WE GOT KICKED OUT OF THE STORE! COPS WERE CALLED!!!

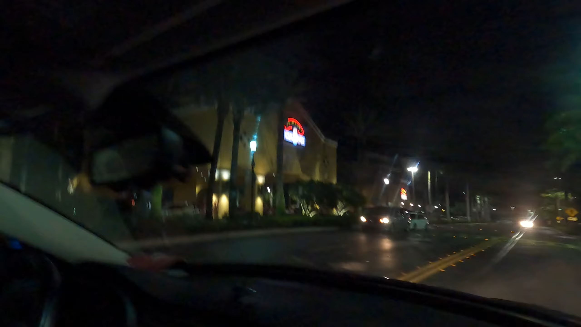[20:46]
Look, that's like $300, $400 parking right there. Get out of here.
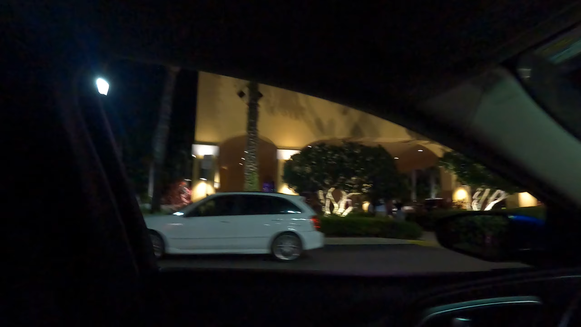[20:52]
That's $400 parking. Yeah. That's the big ballers and future shot callers. You dig? What parking lot is this? Just the regular smuggler.
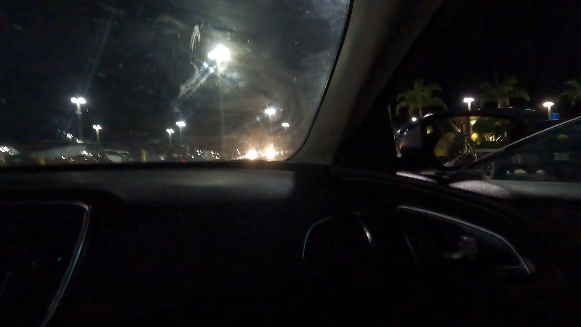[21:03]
You know what I'm saying? It's some boss players in here too, you know what I'm saying? But
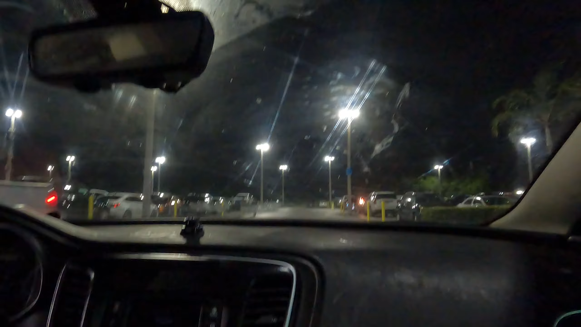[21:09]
yeah, y'all, we just pulling in right now to Seminole Casino.